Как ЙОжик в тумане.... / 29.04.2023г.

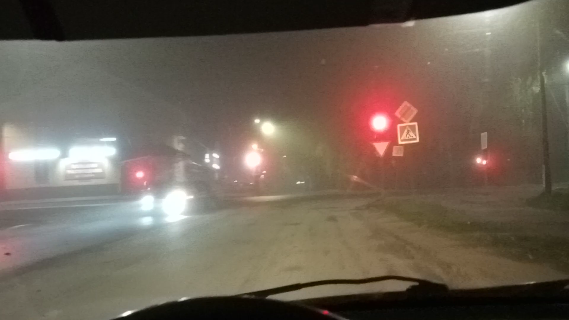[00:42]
ну или май месяц пишите в комментарии у кого какая погода а нынче
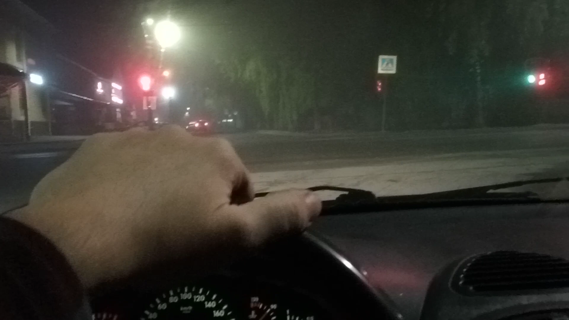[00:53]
просто как ежик в тумане тут катаешься выходишь из машины и уши в трубочку заворачиваются
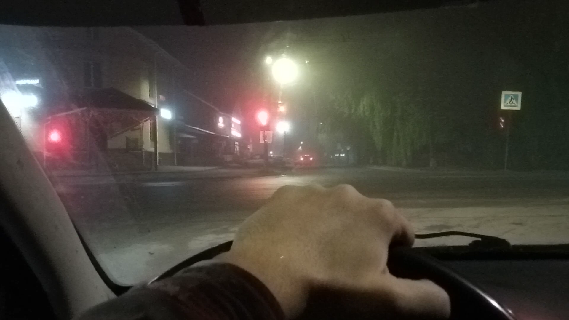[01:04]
ну видимость метров пятьдесят есть конечно освещение есть а если нет то жопа
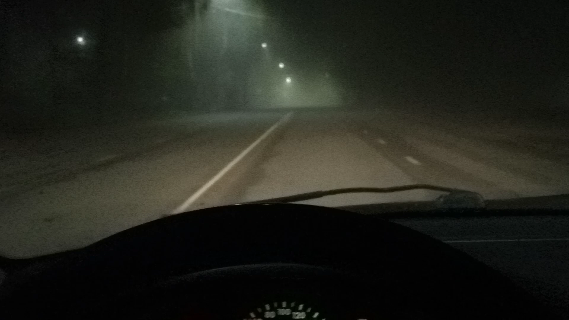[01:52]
есть по гуще конечно в низине-то